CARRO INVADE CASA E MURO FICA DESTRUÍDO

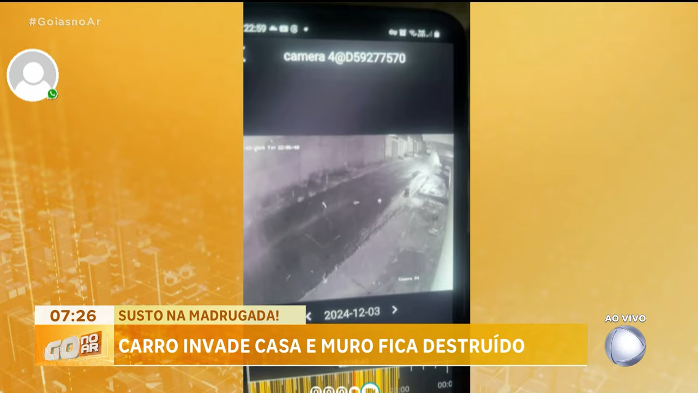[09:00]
Ô, Matheus, é isso que chama a atenção. Você mostrou a questão da lixeira, que foi derrubada lá, mais para cima da rua, e isso não freou o carro, né?